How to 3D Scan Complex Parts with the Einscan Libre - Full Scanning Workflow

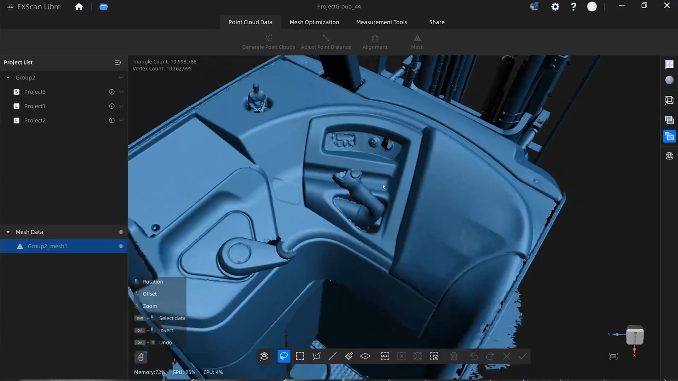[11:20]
And that, for a little Easter egg for you guys, that little figurine in the, the cup holder there, that is coal.
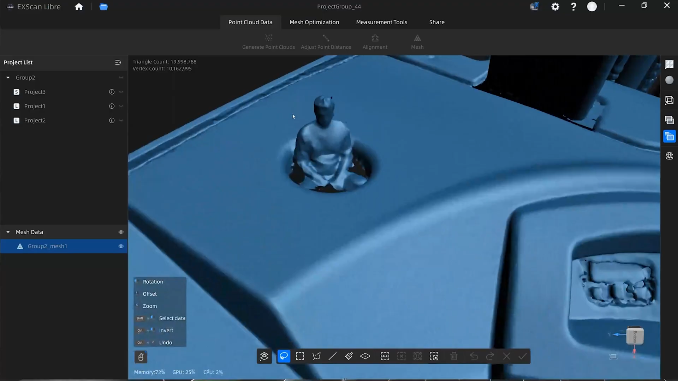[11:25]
So leave a comment down below saying how much you love coal. And, well, I'll get a good kick out of it.
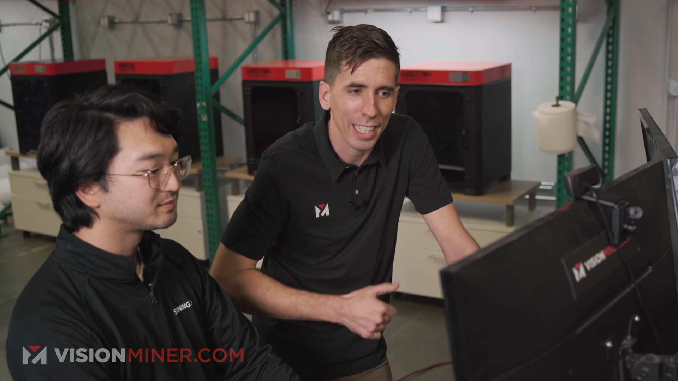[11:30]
So then, the next area that we did was the infrared adaptive with the lasers and markers.
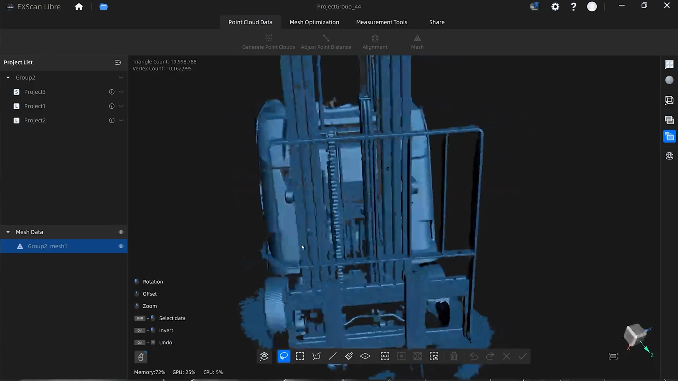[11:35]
I mean, dude, that's some really good looking data.
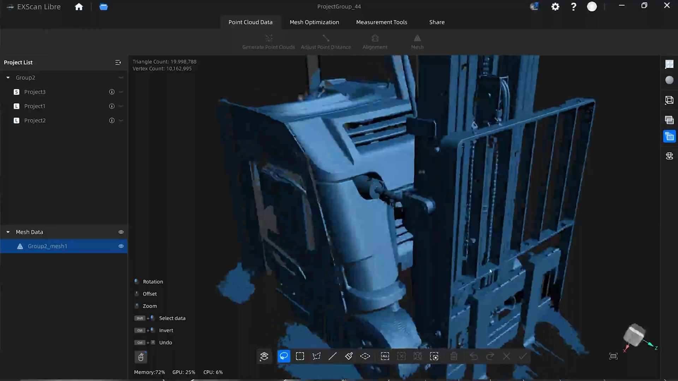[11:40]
They even got the reflective stuff.
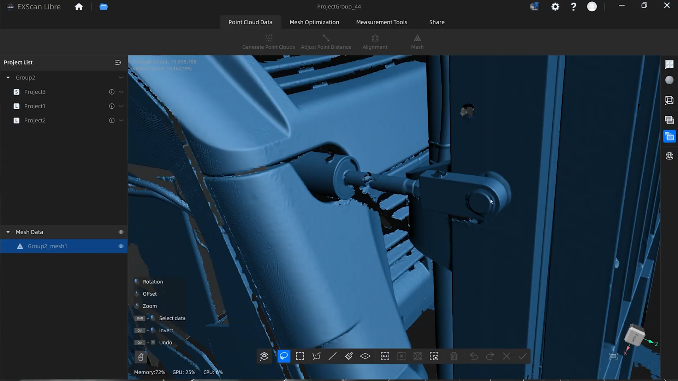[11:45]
Maybe a little, a little more, if you desired in there. We could, this is where the marker was. So they captured that plane.
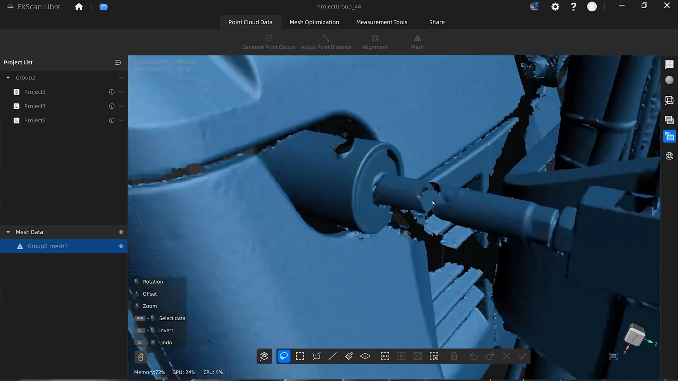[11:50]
But we removed that. We could have captured this. This was the shiniest part of the, of the forklift. It's a hydraulic cylinder. It's as shiny as it gets.
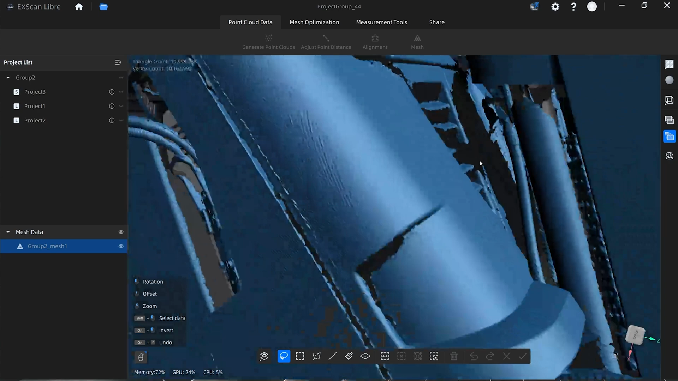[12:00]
Cool. And then within the grates and everything, I mean, you can see the chain links. You can see everything.
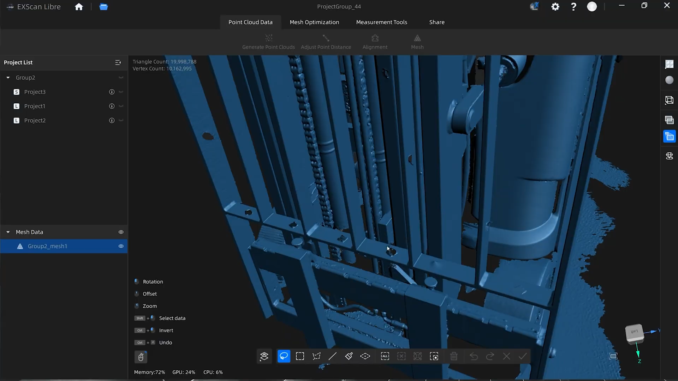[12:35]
But if you wanted to make like a 3D printable model of your forklift and you could fill everything in,
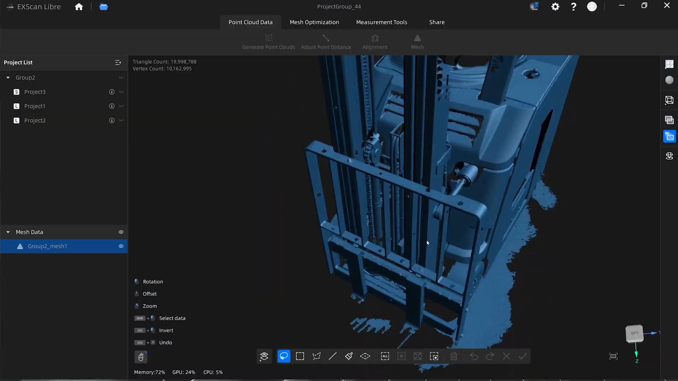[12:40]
make it a watertight thing, a little more process with that. Okay. So then the last area we did with the 101 laser lines, markerless, no tracking markers, came out beautiful.
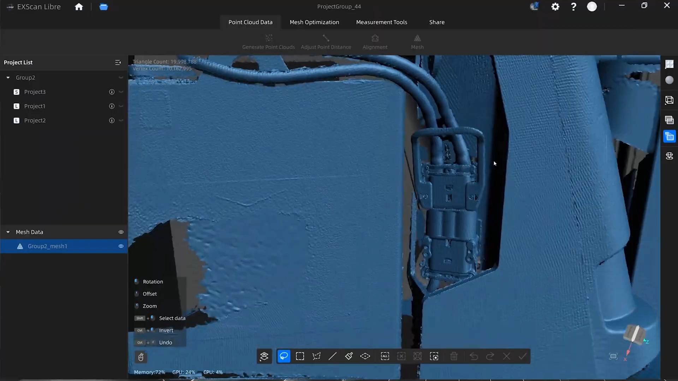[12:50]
Plenty of data in there. What resolution was that? This was still at 1.2 millimeter resolution. So not at the, still really low.
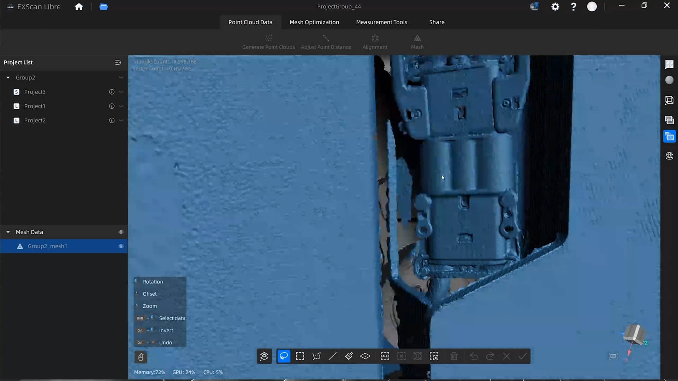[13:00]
But even with this one, you get some really nice data for the slots of where the click, the snap-on fits are.
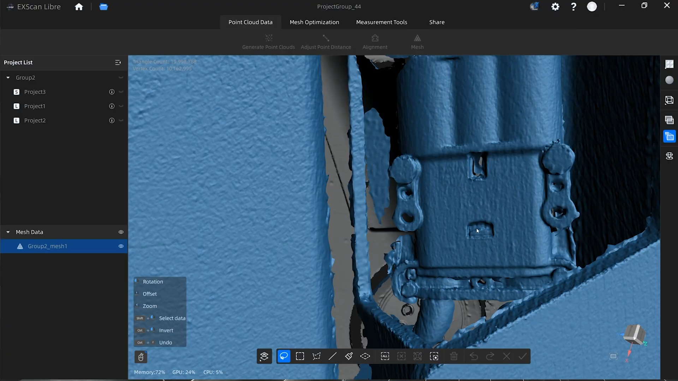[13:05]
And of the power charger.
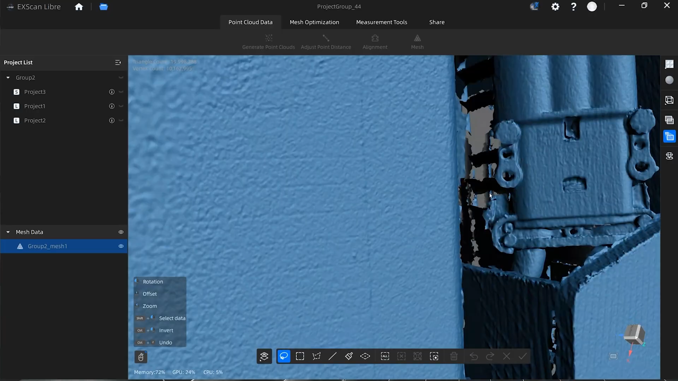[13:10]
Yeah. So you get all the little details of that plastic there. Now let me ask you this.
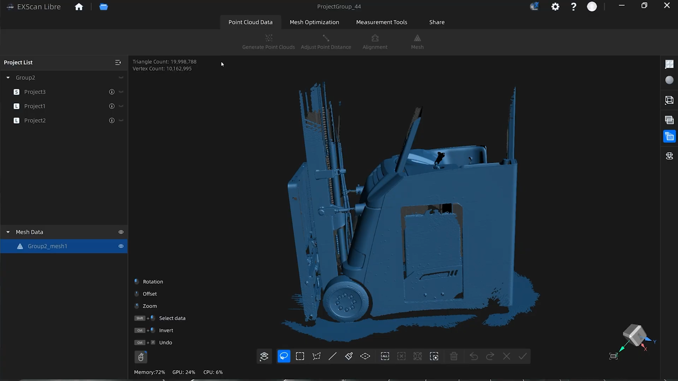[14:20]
That is impressive. Can we see color real quick? Oh, wow. Yeah, there it is.
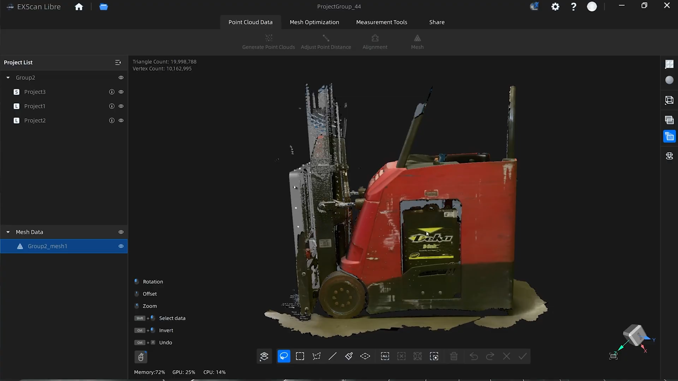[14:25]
Okay. So, wow. I mean, look at that. So, okay. Yeah.
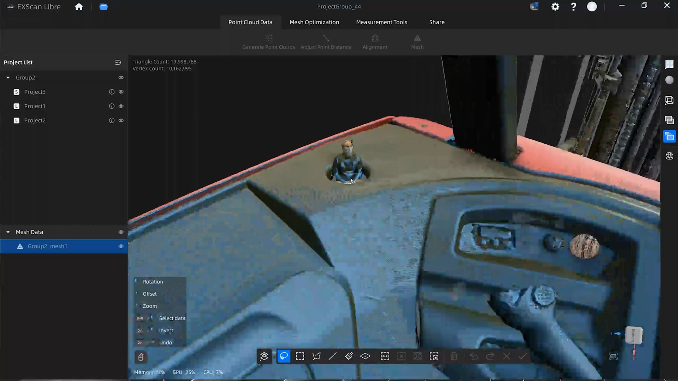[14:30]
All this has the color, the front part we didn't use color. It's beautiful.
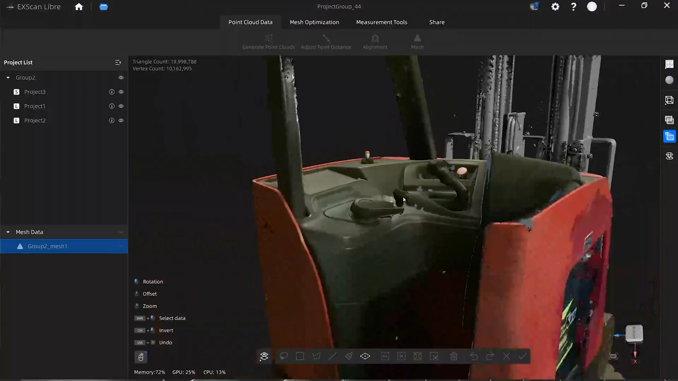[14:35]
So you'll notice that there is a color difference and that's because in the laser HD mode, we are getting closer.
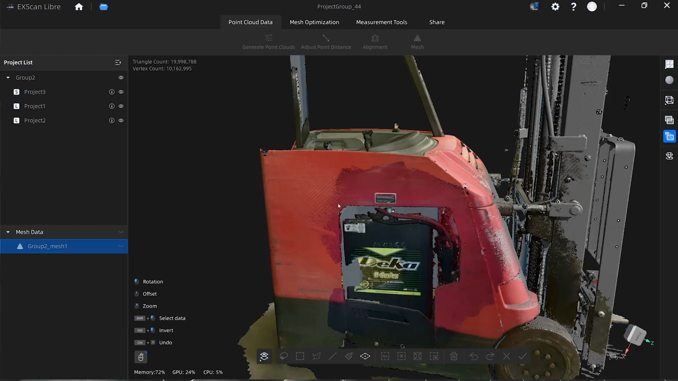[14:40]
When we get closer to the objects, the color camera is able to capture that area and actually higher color detail. Yeah. So that's one of the advantages of the laser HD mode with color.
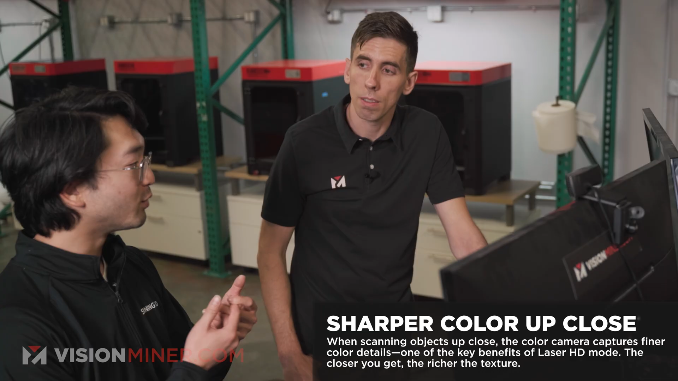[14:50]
You can actually get more detail in color. Fascinating.
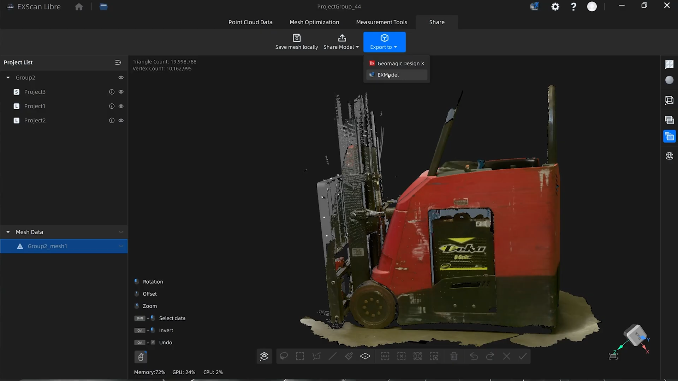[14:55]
Oh yeah. You can literally export straight to Design X or X model.